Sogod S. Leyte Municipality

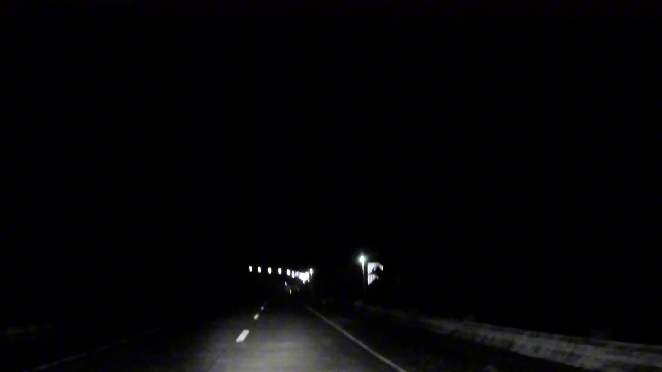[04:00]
Hindi natuloy ang aking planong pag-overnight sa Sugudlete. Nang dumating kasi ako doon, sinortcut ko na lang kasi madilim na talaga.
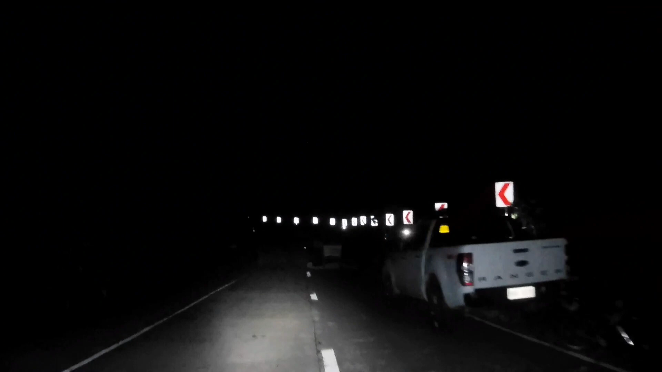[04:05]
Hindi na makita ng aking camera sa palagayo.
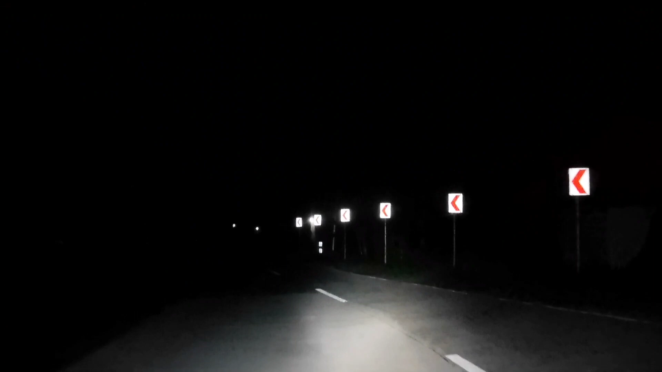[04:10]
Kasi hindi kong buksan-buksan yung aking auxiliary light gawa ng daming tao at daming kong nakakasalubong. So ito ngayon ay binabaybay ko itong highway papuntang Leluan at ganito na ang aking plano. So from Leluan tutuloy ako ng San Ricardo. Time check. It's already 8.04.